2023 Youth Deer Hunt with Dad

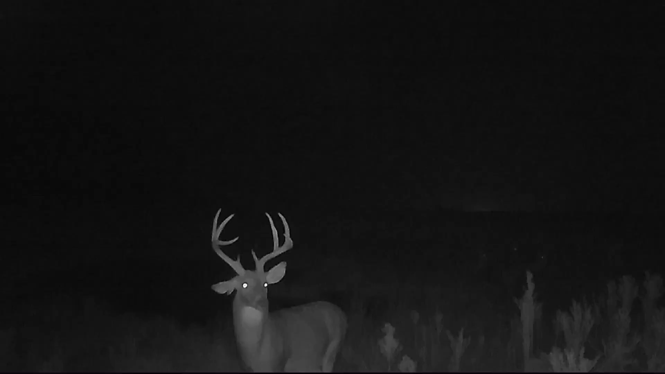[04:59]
which is a deer that has a flop down ear.